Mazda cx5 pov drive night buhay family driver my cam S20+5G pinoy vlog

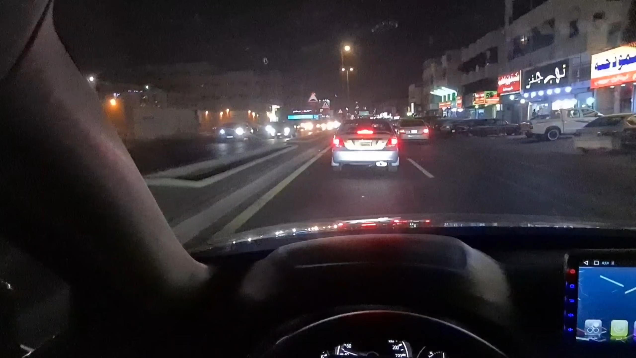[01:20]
Turn left. Huwag kami ngay, alam ko na. Turn left. Ang bilis naman ng stop light.
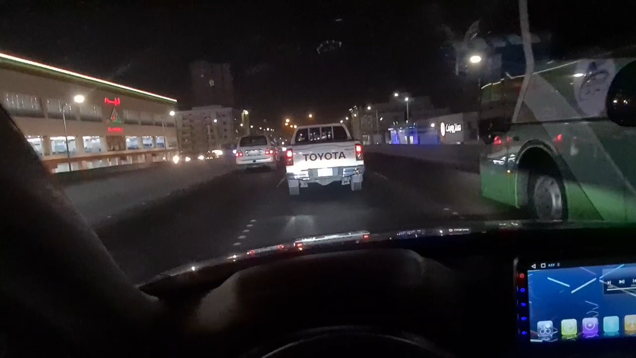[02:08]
Mga kaibigan, dito ako nataan pag napunta ng Philippine Consulate eh. Diyan lang sa baba. Yan, baba. Yan, baba ngayon dyan. In 600 meters, turn right onto the ramp.
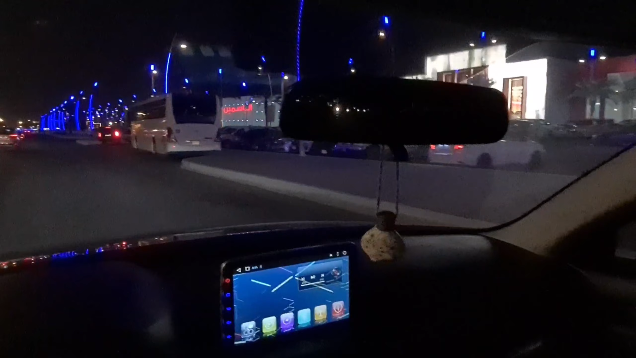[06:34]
Laki-laki din yung mall na yun, no?